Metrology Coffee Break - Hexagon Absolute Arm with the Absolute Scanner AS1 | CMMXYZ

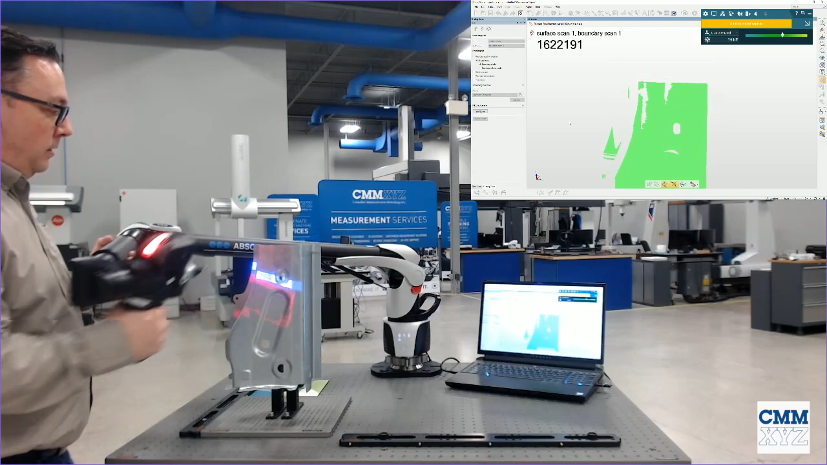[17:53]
we are scanning at 300 hertz which means we are getting 300 stripes per second and up to 1.2 million
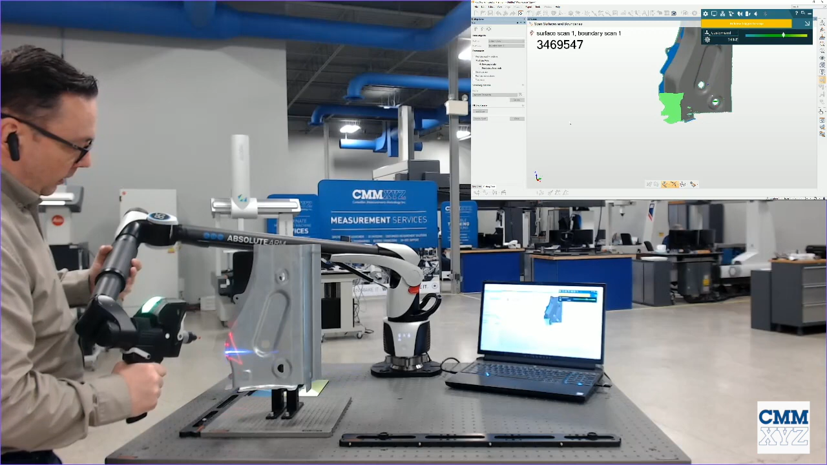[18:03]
points per second so we're getting very dense data and that's one thing i should point out i find that if you've got a really good laser line scanner with a high point density
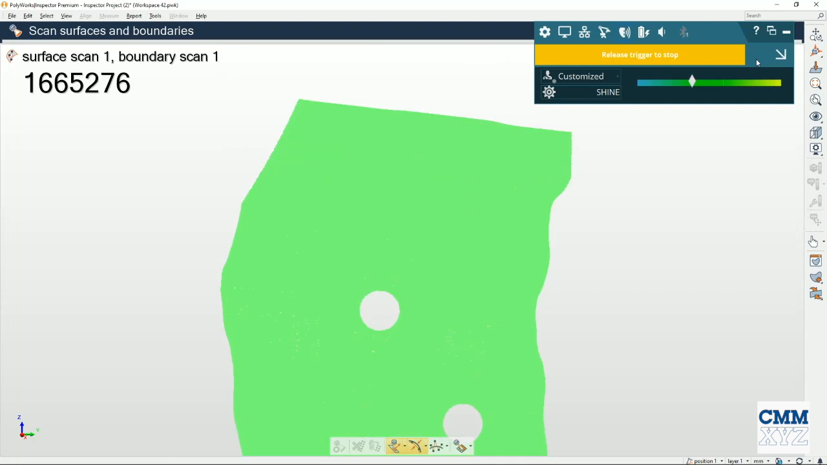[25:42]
that i've performed it was keeping track of this you don't normally see this although you can